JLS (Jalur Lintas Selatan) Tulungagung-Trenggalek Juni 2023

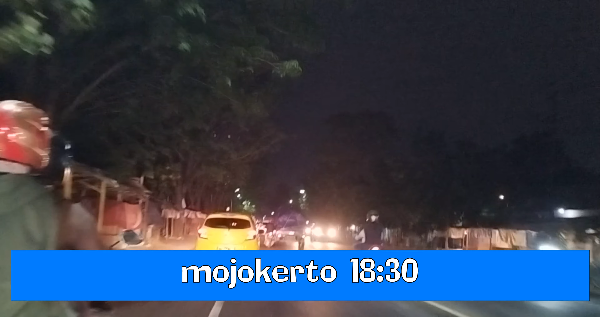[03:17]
jalanan di sini kurang rata, hampir sepanjang perjalanan banyak perbaikan jalan.
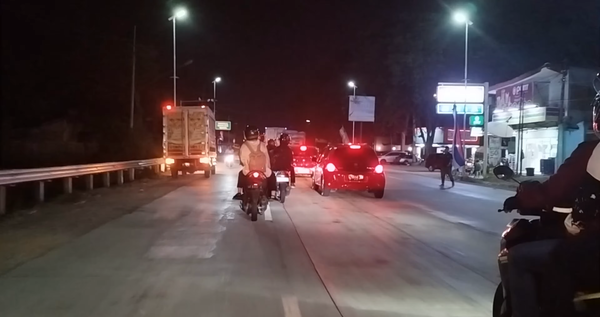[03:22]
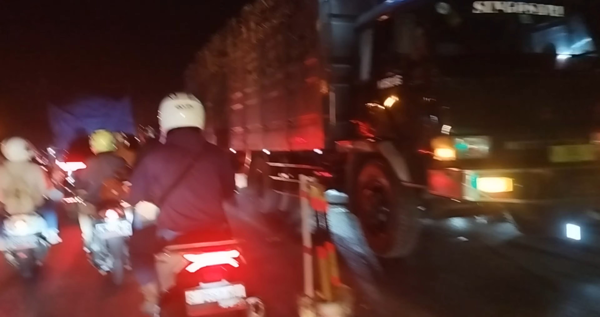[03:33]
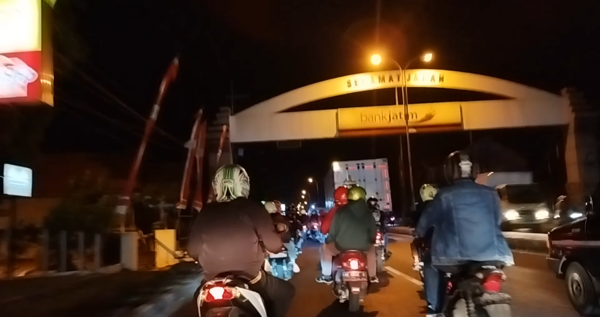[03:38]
Dari Mojoagung sampai ke Jombang, kondisi jalan selain ramai, juga banyak permukaan jalan yang perlu diperbaiki,
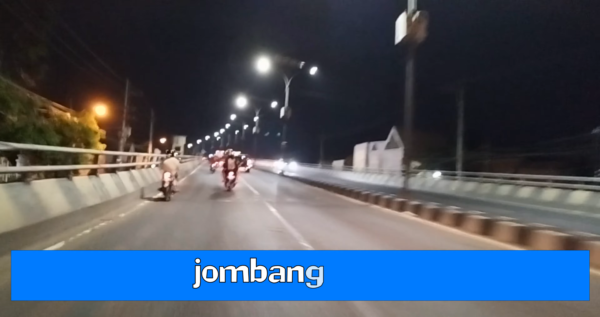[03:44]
karena sangat bergelombang.
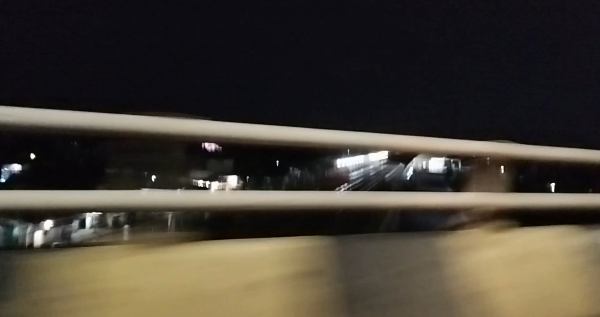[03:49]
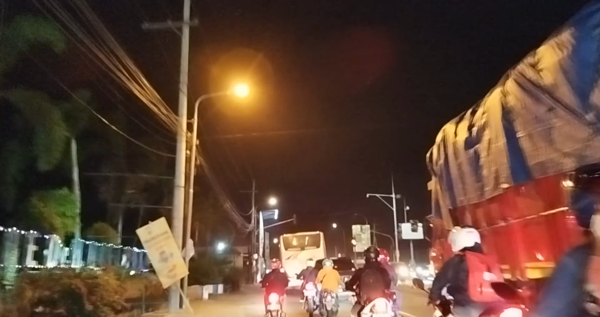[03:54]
Masuk Jombang, kondisi jalan berangsur jauh lebih lancar.
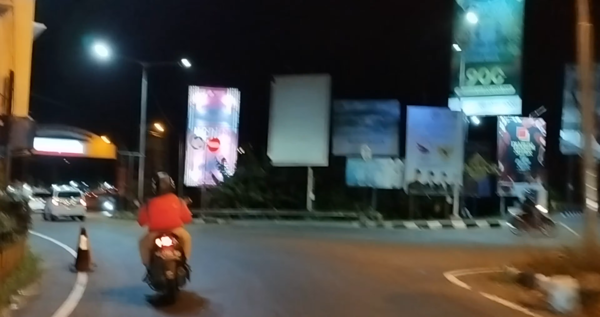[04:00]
Masuk ke daerah Kediri, jalanan juga terbilang lancar malam hari ini.